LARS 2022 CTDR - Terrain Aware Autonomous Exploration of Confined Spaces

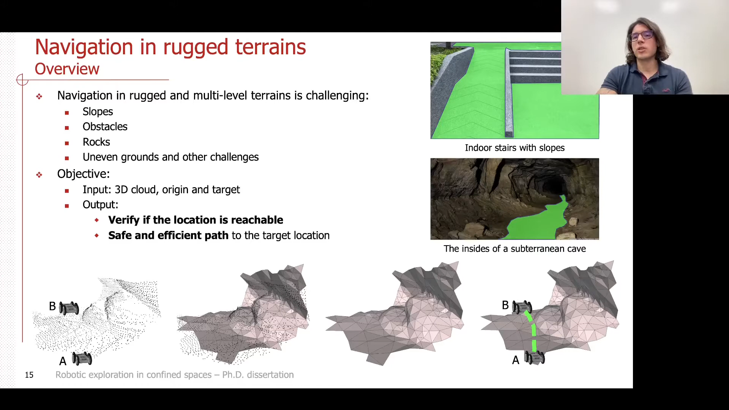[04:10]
calcular se de fato conseguimos chegar até o destino e um caminho seguro e eficiente para lá.
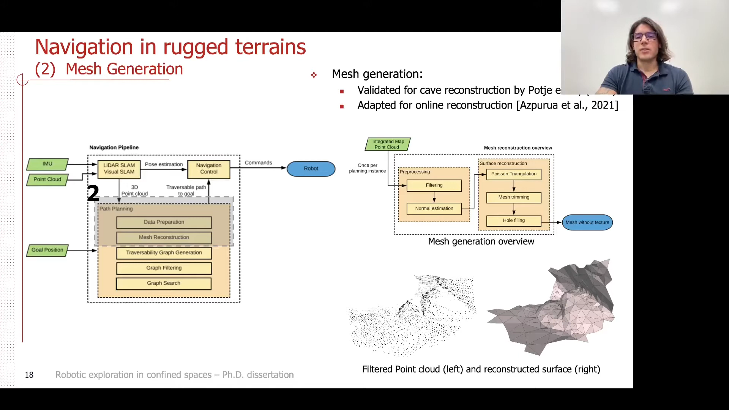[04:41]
onde existem várias heurísticas para filtragem e preenchimento de buracos.
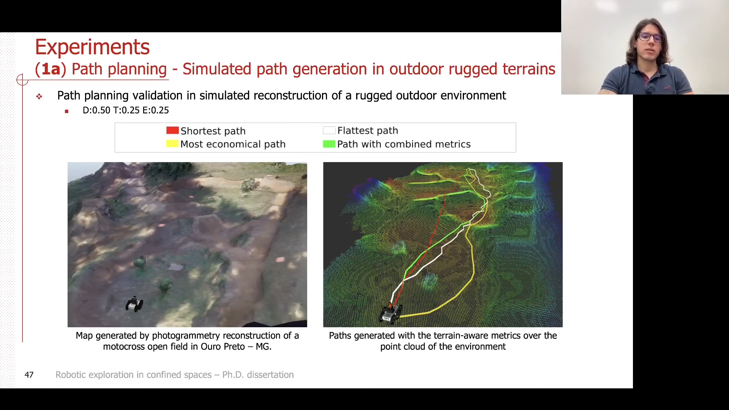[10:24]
que é a que a gente sempre seleciona para usar, ela viaja através dos vales e dos obstáculos de uma forma bastante raçoável, e, sim, tem uma distância muito grande. Em questão de navegação,
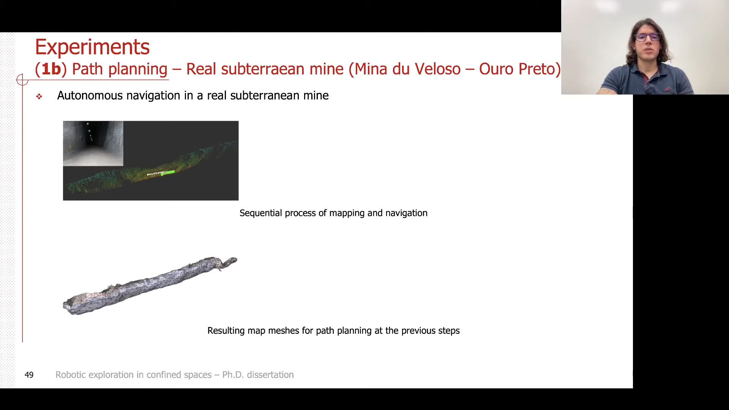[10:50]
embaixo a reconstrução dessa nuvem de pontos, e, finalmente, um sumim da nuvem de pontos do mapa geral com a odometria do robô para a ida,
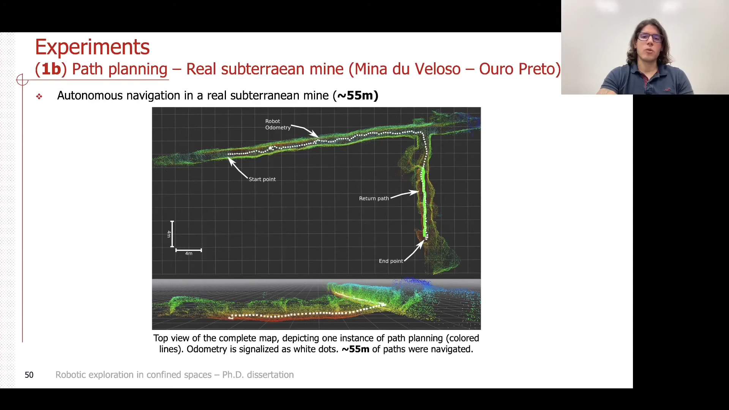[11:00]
considerando que foram 55 metros de ida e 55 metros de volta.
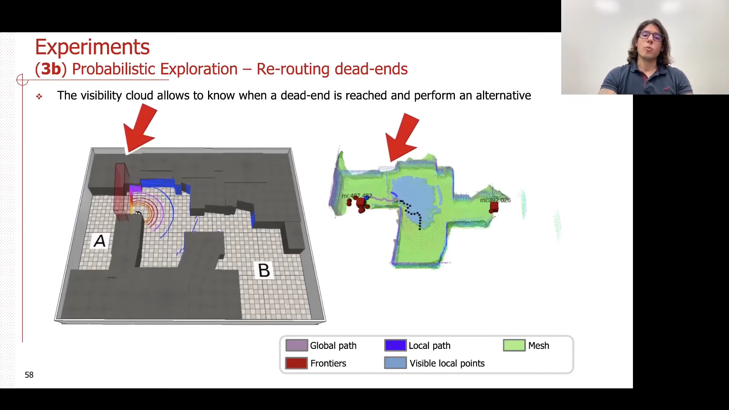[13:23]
então ele tenta ir para o lado da esquerda e aparece um obstáculo que bloqueia o caminho completamente. O robô consegue perceber isso, não bate no obstáculo, e ele consegue ir para a outra fronteira que é de fato alcançável.